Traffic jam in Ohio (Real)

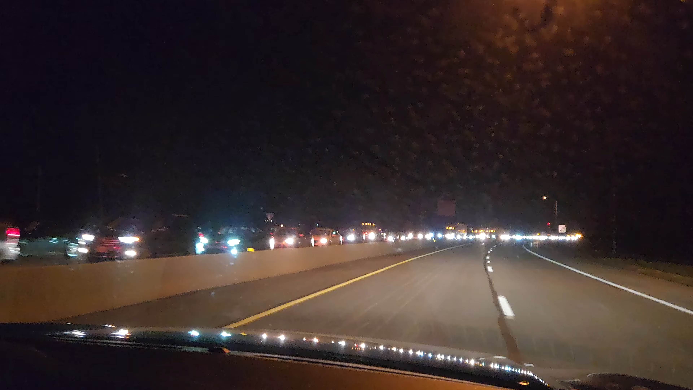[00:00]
What the heck is going on? No, this is only a town. And there's a traffic jam like this? What the heck is going on? Is there some kind of collectible? Oh my god. What the heck is going on?
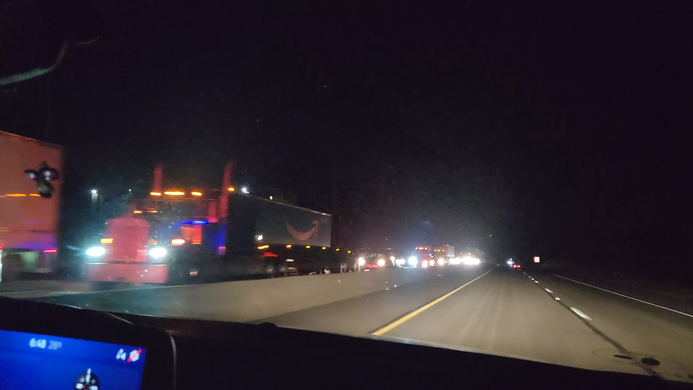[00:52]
What? It's still going? What the heck? Bro, we've driven for like half a mile. And look at this. What is this? What the heck is this man? What the heck? Oh my god. It's still going. Alright, I think it ends here.